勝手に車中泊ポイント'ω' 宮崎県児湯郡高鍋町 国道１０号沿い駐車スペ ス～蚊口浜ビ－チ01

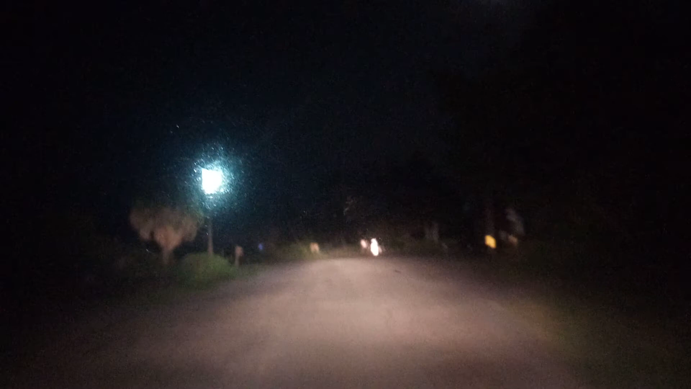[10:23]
この辺りですねこの辺りねトイレもあるんですねここのあの左側にトイレあってねこの右がねなんかキャンプ場になってるみたいなんですけどねこの辺りが駐車スペースみたいな感じで広くなってるんですねなのでこの辺りにね広くなってますねこれはねこの辺りに車止めてね